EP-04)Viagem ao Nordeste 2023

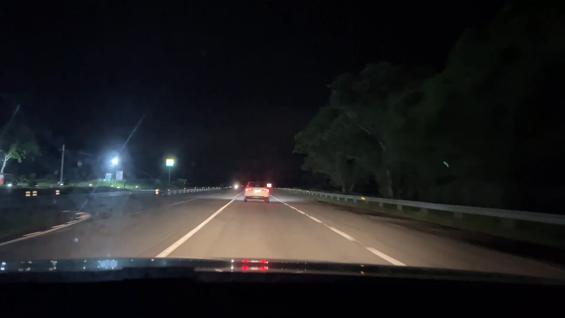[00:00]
Fala aí, galera, mais um pouquinho de BR aí, ó. Estamos em Silva Jardim, hein, galera. Gravando um pouquinho de cada aí. Porque a noite é quase tudo igual, né? Mas aqui essa parte é um tapete, hein? Se a parte daqui do Nordeste fosse pra ser duplicada desse jeito aí, tirava direto e mole, mole.
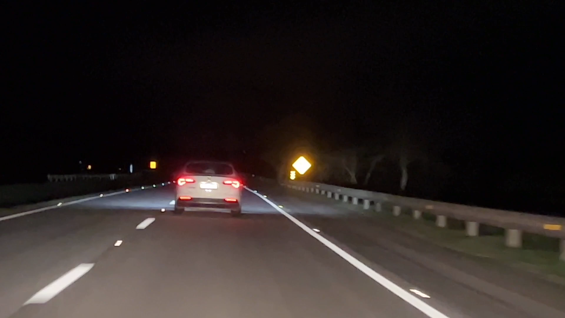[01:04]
Vou ter um pouquinho de zoom na BR. Tapete, galera. Estamos aí na Silva Jardim, Casimiro de Abreu, nessa área aqui, hein? Casimiro? É, Casimiro de Abreu. Casimiro. Galera, pista vazia, vazia, vazia. Que é 31 pra viajar, é muito bom. Eu já sou fã de viajar fim de semana, né, cara? Agora que é 31, galera.
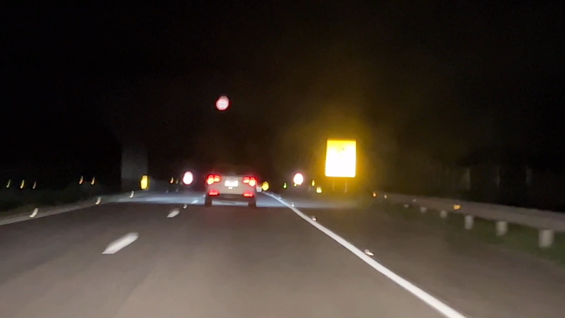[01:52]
Não encontrei mais nenhum caminhão, nem carro, nada. Radar Bolt funciona muito bem, galera. Ele e o Waze. Atenção, aí, ó. Radar fixo, limite 60. Vê se tá andando um pouquinho mais forte. Ninguém na pista, eles te lembram. Tá ok? Levanta-se pra cima assim, ó. Bota lá pra gente de porta, pessoal. Não fecha ele não pra ficar lá atrás.
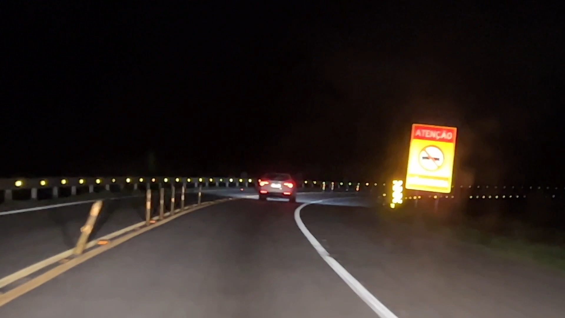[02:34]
Habitat do Bico Leão Dourado, filho. É, aqueles. Aqui tem Bico Leão Dourado. Aonde? Aqui é a área deles. Aqui, pessoal, também é 101 também, parte preta também. Pedagiada é igual ao aeroporto, né? Mas houve um problema da natureza, né? Divisou lá as pistas lá e vamos estar passando lá pra. Vamos relatar pro pessoal aí como é que tá lá as condições, né? Porque a 116 esse ano eu fui pela 101 aqui, maravilhosa viagem.
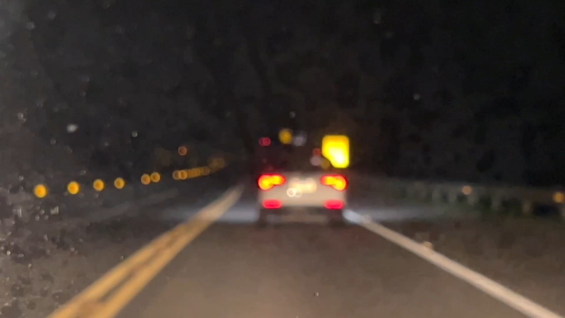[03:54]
Estamos passando as dicas pra ele aí, né? Aí tu vê, né? Olha como é a via pedagiada, né? Olha a diferença. Se não vale a pena pagar pedágio, galera. Devagar, roedores na pista. Essas vias pedagiadas parece um aeroporto, galera, ó. Tapete. É isso aí, pessoal. Daqui a pouquinho eu volto de novo, hein? Fala aí, galera.
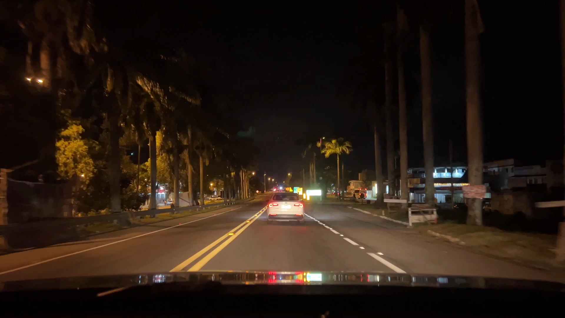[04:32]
Casimiro. Aqui subindo à esquerda, a gente vai passando. Atenção. Cidade Serrana, né? Nova Friburgo. Tava esquecendo. Aqui à esquerda tem Sana, portal de Sana, muito bom de ver maquiagem, lembra? Um lugar maravilhoso, cheio de hippie. E tem uma estrada linda que liga Sana, Nova Friburgo, por dentro, sai pela serra, né?
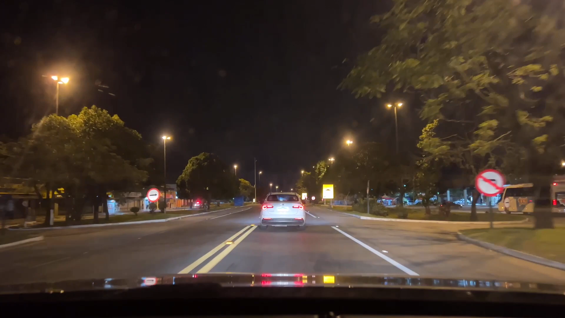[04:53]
Carta passando daí pra registrar um pouquinho de Casimiro de Abreu, hein? Última vez que pediu uma carona. Ó, e o da Bolt. Papai, lembra que da última vez tava um galinho aqui pediu carona? Lembro, fica aqui, mocinho. E o radar Bolt tá pegando lombada já aqui, hein? Na minha outra viagem ele pegou lombada só no Nordeste. Já começou a pegar aqui. Pessoal, eu uso o radar Bolt gratuito, hein? Totalmente gratuito, não pago nada, hein? Tem radar que é negócio que é pago?
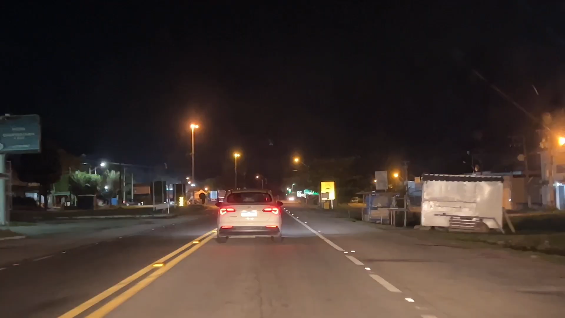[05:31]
Aí na frente tá o Pajé Alexandre. E eu acho que o nosso amigo aí resolveu acompanhar de novo a viagem. Tem um cara que há muito tempo achando que é ele. Nosso amigo Egson, né?
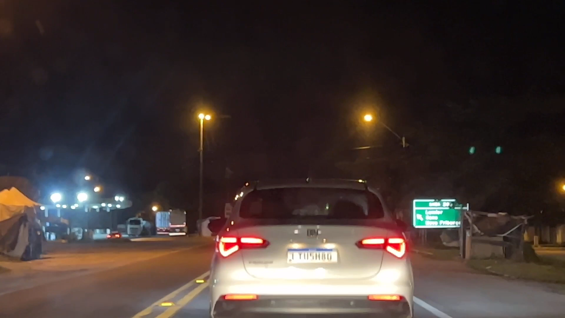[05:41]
Eu achei que ele não ia querer acompanhar a gente, mas acabou acompanhando. Eu acho que é ele, né? Tá aí a praquinha que eu falei, Lumiar, San, Nova Friburgo. Entra aqui, também lindo, uma serra linda. Joga Nova Friburgo, aí ó. Rio das Ostras, Macaé e Campos. Devemos passar nosso Réveillon em Campos, galera. Tá saindo ali em Campos. É. Tá marcando chegar em Campos 11h22, né? Vamos ver o que a gente faz aí.
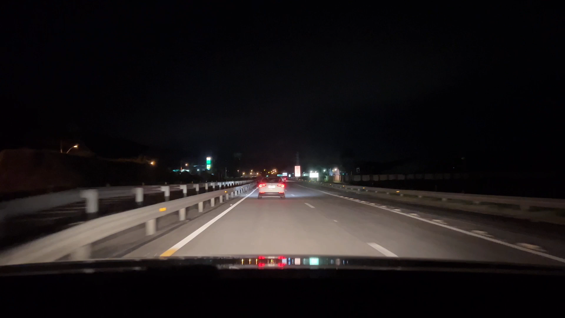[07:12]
Já é quase divisa com o Espírito Santo. Das Ostras 31 km, Macaé 52, Vitória 378.
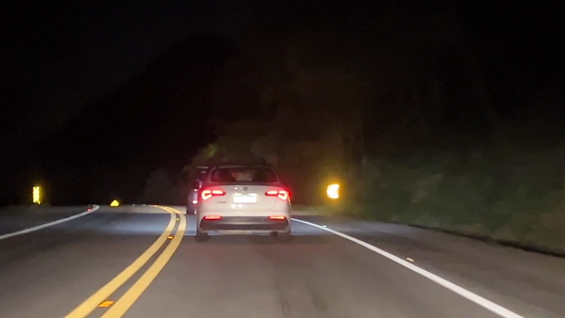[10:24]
Até Macaé, né? Porque é pitagiada, né? Um tapete, cara. Nem inteiro vai estar assim, né? Só quando chegar lá no Espírito Santo, lá também é pitagiado. Aí só como acabou a pedágio lá que ela começa a dar problema, né? Vamos lá, galera. Nós estamos em Macaé. Aqui na frente está o Alexandre e atrás nosso amigo Egson. Alexandre armou a seta, vou deixar ele passar, depois eu passo.
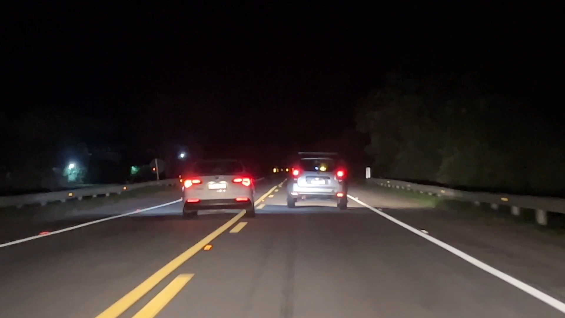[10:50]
Não vai pra bebê aqui na frente, não? Ele vai estar passando. Tem, filho, vai pegar. Deu bom já, eu vou segurar um pouquinho aqui que na frente é curva. Ele é um grande peito. Caraca! Eu vou lá.
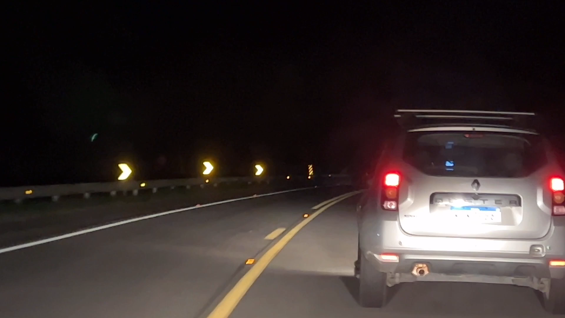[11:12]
Tadinho, tem que esperar, galera. Parece que eu tô muito próximo ao carro da frente, pessoal, mas não tô não, tá? Que eu tô com o zoom, tá? Eu tô uns 8 metros de distância. Parece que eu tô 1 metro, né, pela câmera, mas não tô não. Quem é dirigir por 10, é viagem em família. A linha tiver contínua, eu nunca nem olho, não quero passar. Agora, se ela pontilhou, eu vou dar uma olhadinha lá. Liguei o turbo do carro e, ó, viagem sempre com segurança, pessoal. Ai, mãe, eu tô achando calor. Sempre assim, galera.
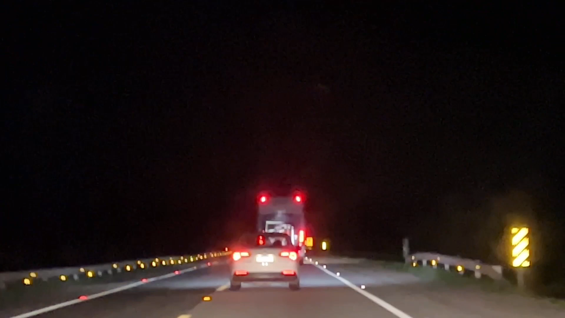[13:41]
Pouco carro, agora o Alexandre Pagé vai fazer uma ultrapassagem ali no 1001, hein? Sempre com prudência. Papai, vou esperar ele ir, se que ele for. A linha já ficou contínua, eu nem olho. Ultrapassagem sempre com segurança e responsabilidade. E siga o canal do Arthur aí, hein? Arthur Game, hein?
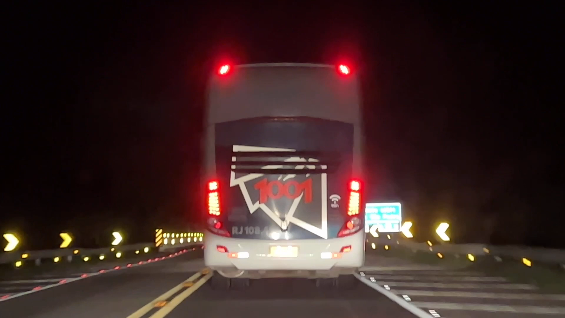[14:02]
Como dele, hein? É, ó, senta o like no canal dele, hein? Um joguinho, só seguir lá meu filho, hein? Legal, vou seguir. Aí na frente tá o nosso 1001, né? A linha pontilhou. Chegou minha hora. Ultrapassagem sempre com segurança. E vamos embora de a novo. Pista aqui tá proibido. É, ela ficou no caminho pontilhada, é, contínua, né?